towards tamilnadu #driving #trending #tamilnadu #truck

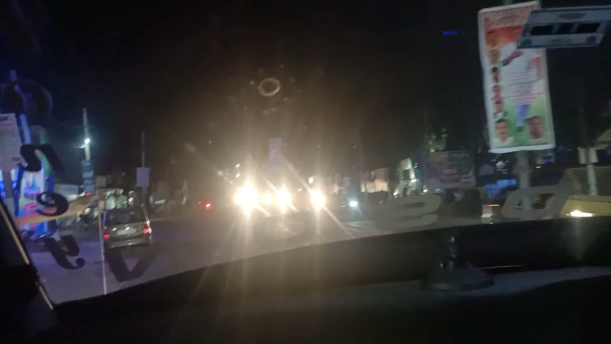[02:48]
ತಮಿಳ್ನಾಡು ಎಂಟ್ರೆನ್ಸಲ್ಲಿ ಇದ್ದೀವಿ. ಎಂಟ್ರೆನ್ಸಲ್ಲಿ ಎಂಟ್ರಿ ಆಗಿದ ತಕ್ಷಣ ಪೊಲೀಸರು ಇಟ್ಕೊಂಡಿದ್ದಾರೆ.
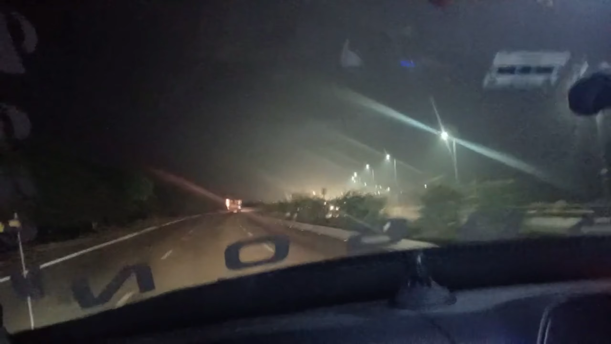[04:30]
ನಿಯರ್ ಬೈ ಕೃಷ್ಣಗಿರಿ ಇದೆ. ಇದೇನು ಕೃಷ್ಣಗಿರಿ ಬಂದ್ಬಿಡ್ತು, ನೆಕ್ಸ್ಟ್ ಕೃಷ್ಣಗಿರಿನೇ. ಕೃಷ್ಣಗಿರಿ ಆದಮೇಲೆ ಸೇಲಂ, ಸೇಲಂ ಆದಮೇಲೆ ನೆಕ್ಸ್ಟು ಮಾರ್ಕೆಟ್ ಬಿಟ್ಟೋಗ್ತೀವಿ.
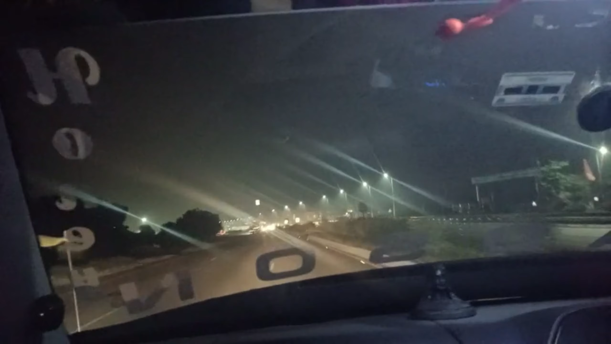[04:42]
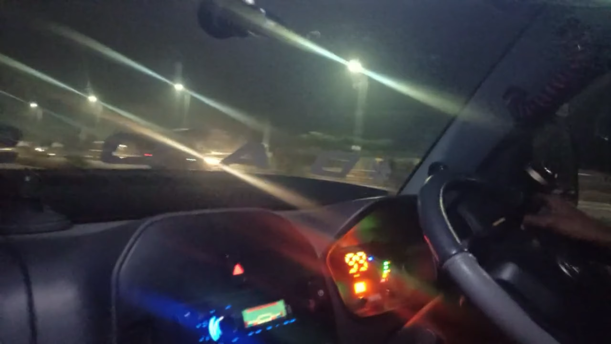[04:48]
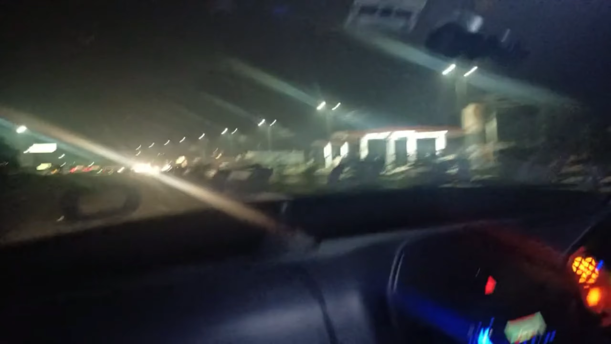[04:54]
ಬಂದುಬಿಟ್ಟು 2:30 ಆಗ್ತಾ ಇದೆ. ಸೇಲಂ ಬಿಟ್ಟು ಹೋಗ್ತಾ ಇದ್ದೀವಿ. ಪ್ರಶಾಂತ್ ನಿದ್ದೆ ಬಂದದಕ್ಕೆ ಪ್ರಶಾಂತ್ ಮಲ್ಕೊಂಡಿದ್ದಾನೆ, ನಾನು ಡ್ರೈವಿಂಗ್ ಹತ್ತಿದ್ದೀನಿ.